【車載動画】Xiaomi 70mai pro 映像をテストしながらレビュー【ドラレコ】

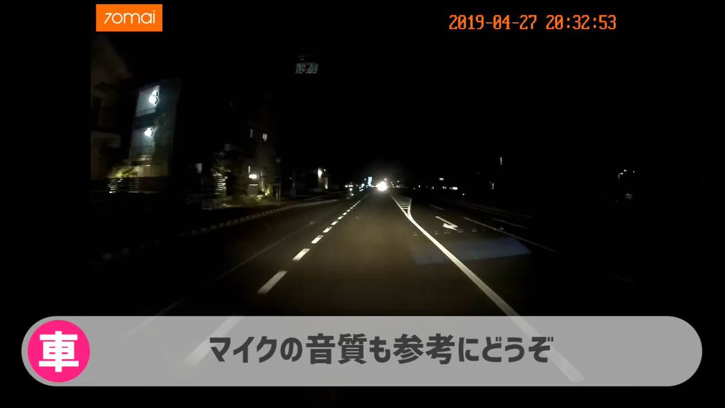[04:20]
シャオミって言うとですねどうしてもスマホのメーカーっていうイメージが強いんですがカメラこの辺がどうなのかなと思ってたんですが意外とね写りがいいんじゃないかなと思いますちょっと残念な点もあるんですけれども例えばこの左上の70MAIというロゴこれがね消せませんで
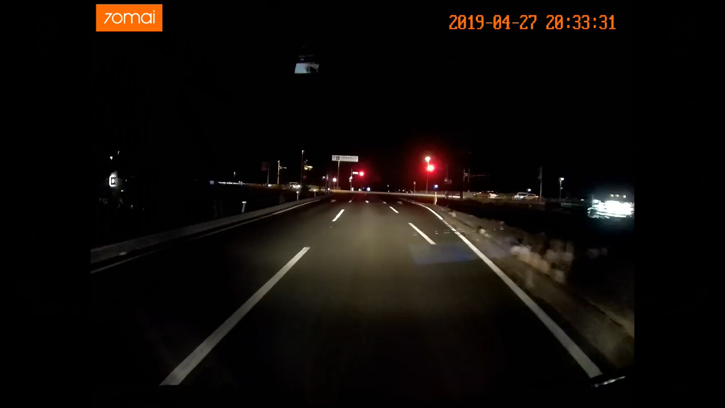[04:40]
右上の時刻ですよね時刻も消せませんっていうところがあるのでまあねその辺がちょっと残念かなという感じはしますねただ音声に関しては結構割り返しまともに取れるんじゃないかなって感じがしますあとですね残念なところといえば日本語表示ができないというところも残念かな